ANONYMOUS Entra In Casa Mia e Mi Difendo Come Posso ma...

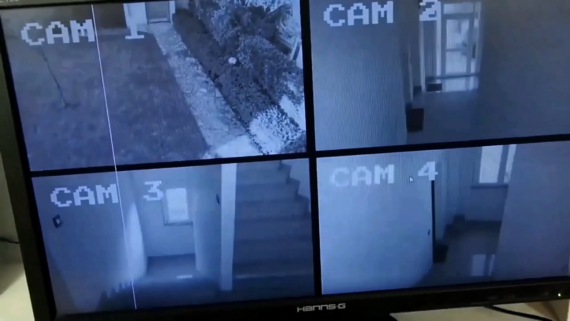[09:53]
Quindi ragazzi, guardate, cam 1, la 2, la 3 e la 4, sono state correttamente installate, e quindi il nostro sistema ora le sta rilevando. È importante sapere che queste cam hanno un rilevatore di movimento, e quindi qualsiasi persona,
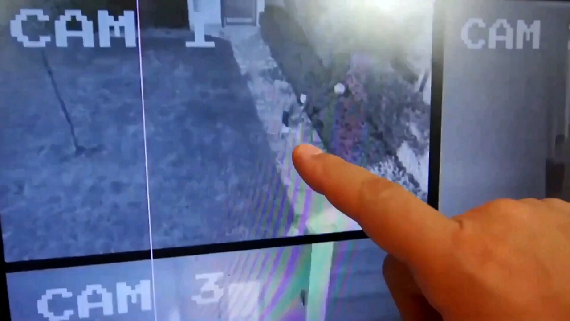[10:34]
Oh my God. È l'hacker. Sta entrando, guarda. Ma come ha fatto ad entrare da lì? È scapolcato, maledetto. Sì, eccolo. Eccolo lì. Maledetti. Cosa sta facendo? Beh, qua dovrà fermarsi, perché la porta è chiusa e blindata. Che fa? Ehi.
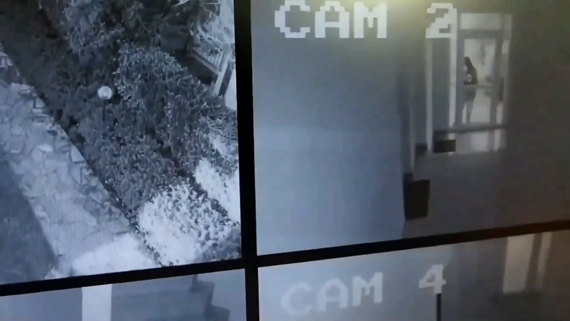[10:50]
Ma, non mi dire. Sta cercando di entrare. Sta cercando di entrare. Ma come ha fatto a rapire sta porta? Ehi, come possiamo? Ehi. Pazzesco. Che intenzione avrà? Guardalo, che tizzo.
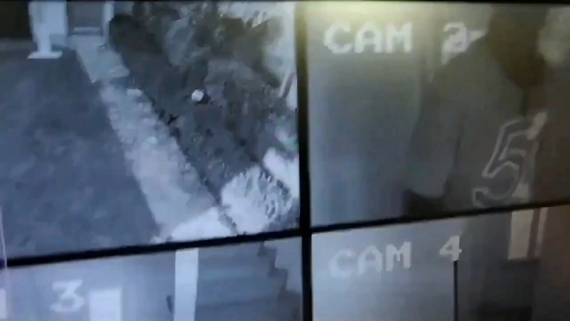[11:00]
Ma questo non ho mai visto, questo tipo di hacker. È molto strano. Cavolo. Sta saluto. È qua dietro.
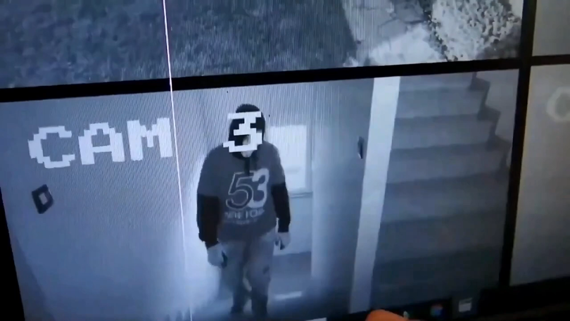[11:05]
È dietro la porta. Doviamo prepararci. Maledetti, è dietro la nostra porta.
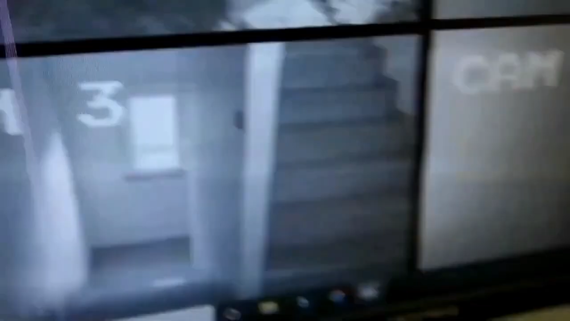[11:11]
Stavrà tolmetto delle gambe. Guardalo, guardalo. Stavrà tolmetto delle gambe. Sta prendo la porta, è sapendo la porta.